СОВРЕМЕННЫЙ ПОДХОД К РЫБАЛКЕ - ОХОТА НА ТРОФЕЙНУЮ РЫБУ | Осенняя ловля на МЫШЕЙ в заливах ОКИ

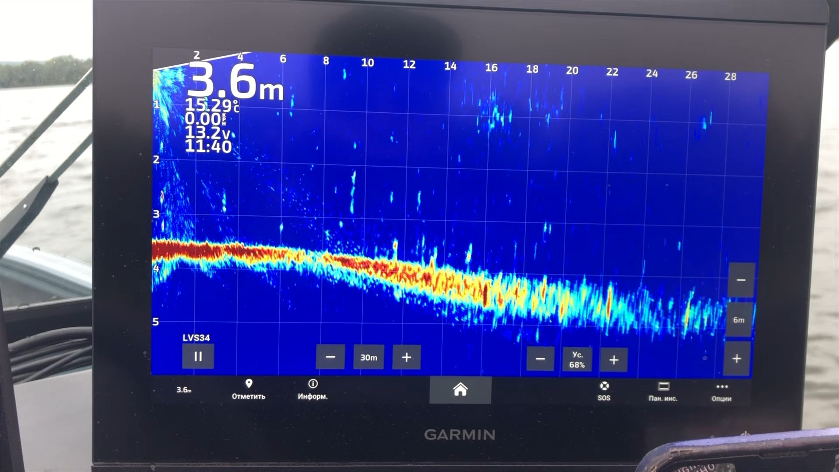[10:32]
On screen: depth 3.6 m, water 15.29°C
Ну, в общем, все подряд вот это вот пидаем, пробуем, потому что непонятно, к чему сейчас щука будет ввязаться. Бель, конечно, залив уже набилась. Или было столько тут все лето. В общем, белая рыба есть. Конечно, в каких-то районах сконцентрирована. Но, тем не менее, в общем, ее здесь достаточно много. Щука непонятно. То ли, может, еще не набилась перед зимой,
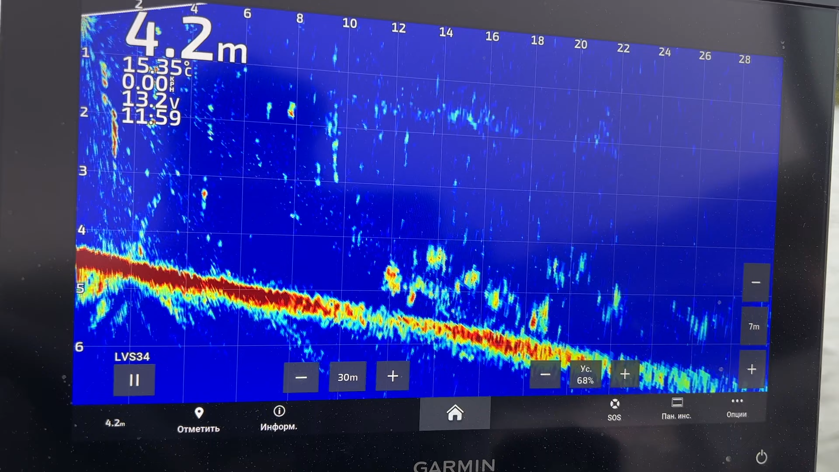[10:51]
On screen: depth 4.2 m, water 15.35°C
потому что вот только уже сентябрь еще на дворе вода, всего 15 градусов. Но, тем не менее, какая-то реакция есть. То есть, вот одну рыбу поймал. Еще у отца была, ну, не поплевка, выход был.
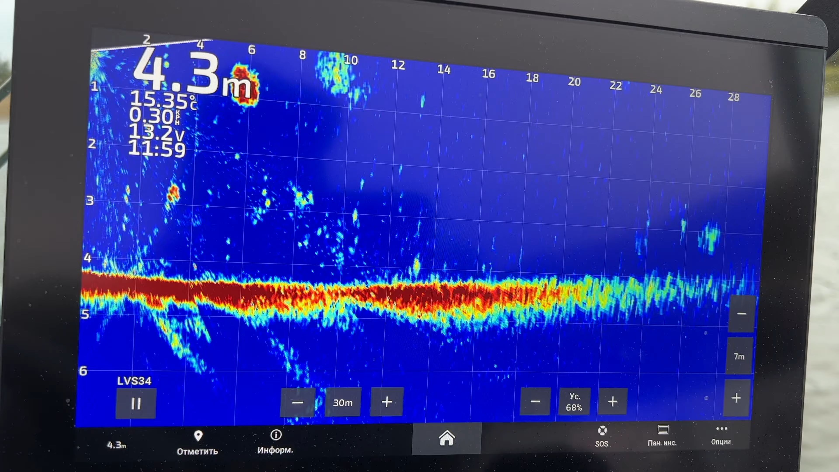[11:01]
On screen: depth 4.3 m, water 15.35°C
У меня тоже несколько выходов было, поэтому... Причем, ну, именно на крупные приманки-то вот на мышеловин. Ну, и там еще средний, там, стандартный кидаль.
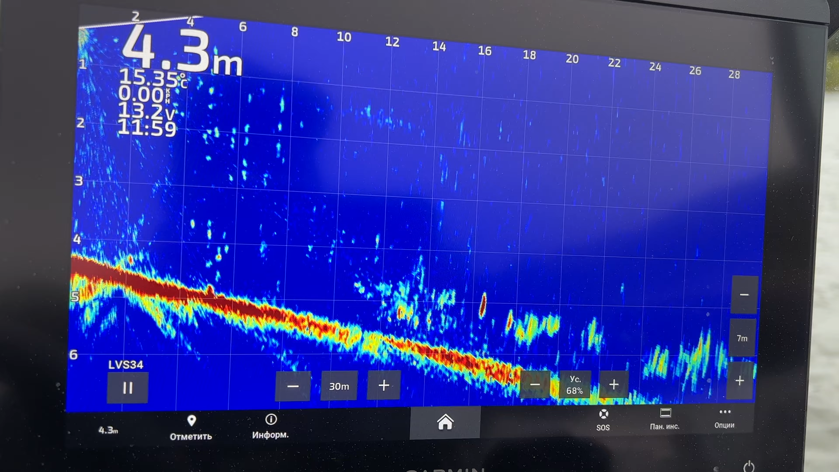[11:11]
On screen: depth 4.3 m, water 15.35°C
Там изик, например, 6,5, фат 6,8. В сбере, кстати, был один выход, но не с такой, как бы, большой вот, как здесь облако, а чуть поменьше, потому что там была стайка небольшая, и вот ее еще чуть-чуть как граулило, но не клюнуло.
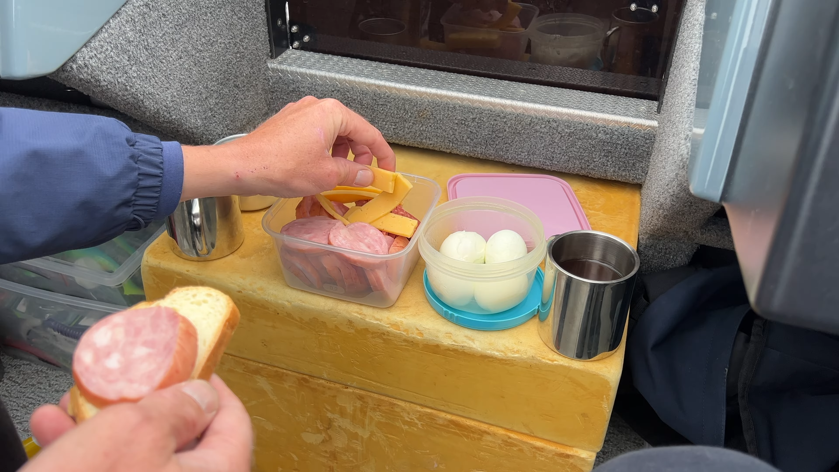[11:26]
Вроде, как бы, общего фона залива встречаются такие вот классные коряги. И тут еще в чем интерес, небольшая тяга имеется.
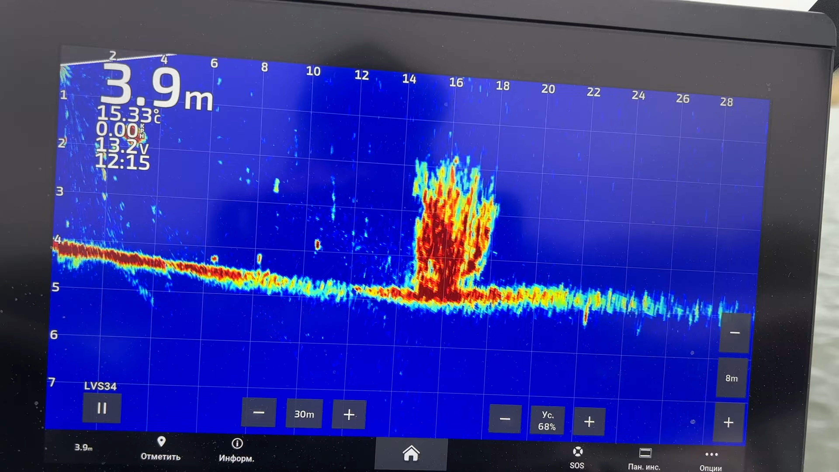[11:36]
On screen: depth 3.9 m
И здесь вот мы вполне неплохо ловили зимой. То есть, по последнему льду в этом заливе часто ловим, чего бы классно кляет. По первому льду сюда бывает приходит, но лучше, конечно, по последнему. И вот с этого дерева намного ловили рыбы, конечно, мелкая. Сейчас попробуем вот здесь гранять крупные приманки. Конечно, не знаю, либо поверх вот походить ее, либо к плакам как-то с праховуюсь кидать. Но если щука есть, то должна, по идее, среагировать.
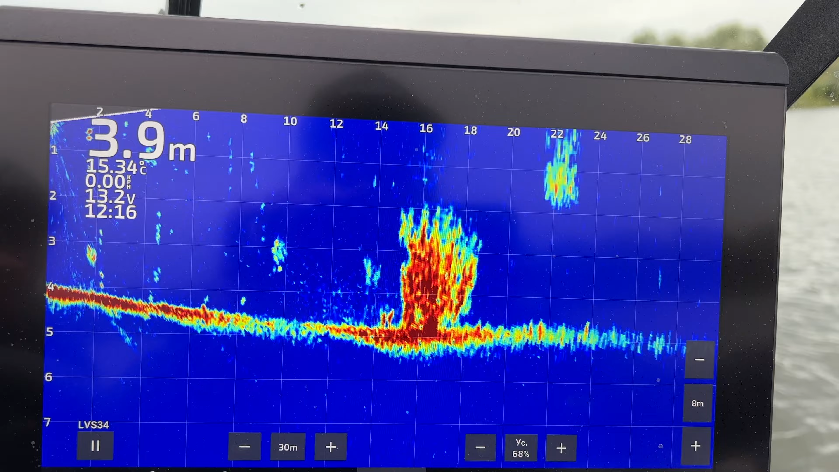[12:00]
On screen: depth 3.9 m, water 15.34°C
А в целом, это места для нее классные, потому что вот рядом берег тут, стайка плавает, кормовая. Ну и куск, как бы, прям очень хороший такой фундаментальный. Ну и тяга есть тоже.
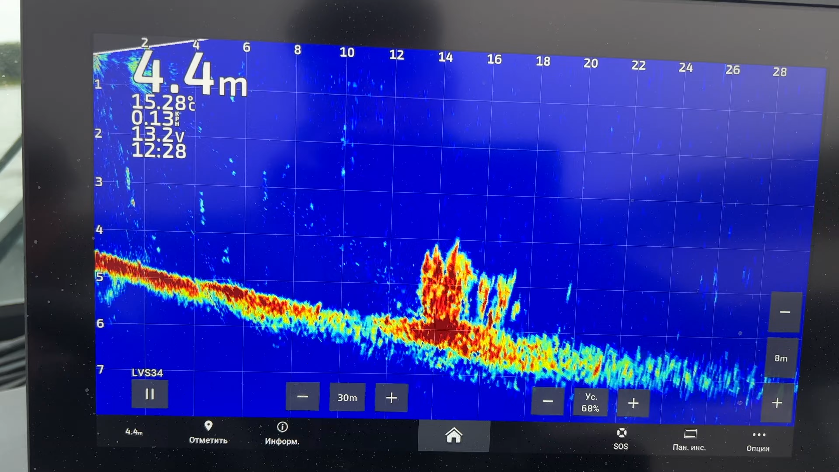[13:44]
On screen: depth 4.4 m, water 15.28°C
и тяга, и бель, и коряга здоровая. Вообще никакой реакции не было ни на джек, ни на крупные приманки. Ну, следующий кустик, проверяем его. Нормально, вон она пошла, вот, я ее держу.
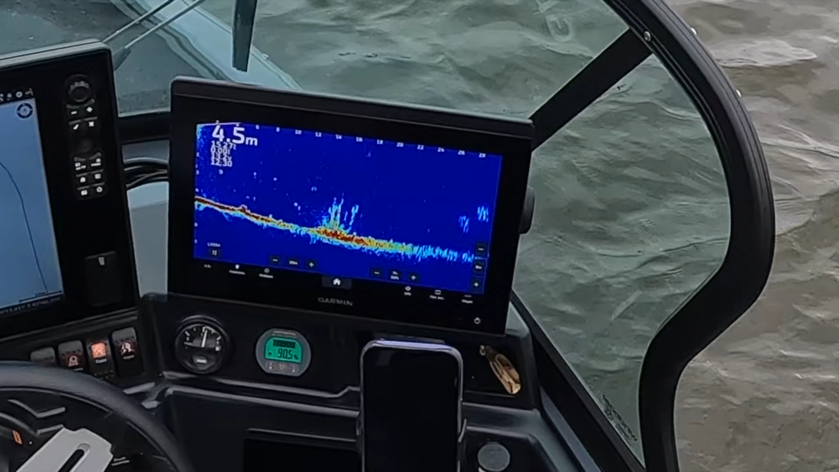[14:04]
On screen: depth 4.5 m
Ну, непонятно. Ну, смотри, какое движение двойное, и там... Это как будто судаки. Хотя вот это больше на щуку похоже. Ну, сейчас посмотрим. Наведешь на куст? Ну, да, рыбешальца здесь. Да. Я еще львей кинул, по-моему. Нет? А, нет, нормально, нормально, нормально. Вон там, вон, здоровый, смотри, какая. Ну, да. Ну, да. Ну, тот, который шел, был похож на судака больше. Стояли на точке, и, как оказалось, рядом еще один находится куст. Тоже видно, вот, немного он тут возвышается из воды. Ведешь на него.
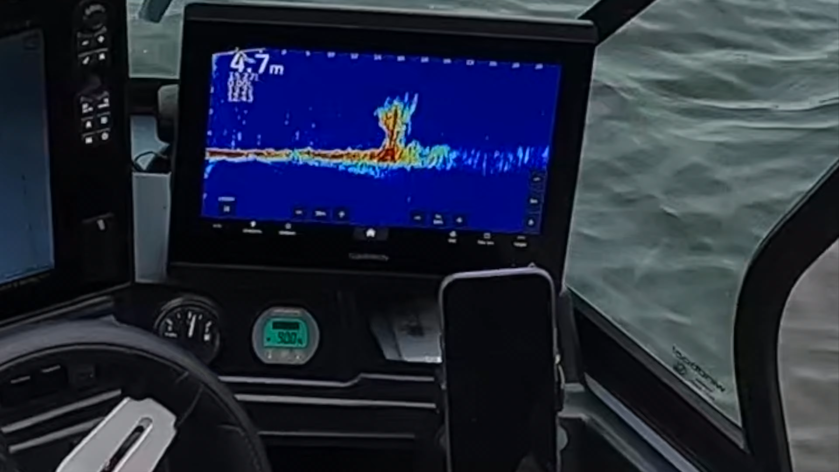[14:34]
Такие тоже опасности есть в заливе, если там на моторе передвигаться. Ну, такие домики для рыбы. Правда, почему-то она вот в таких больших структурах здесь. Ну, по крайней мере, вот, сейчас не живет.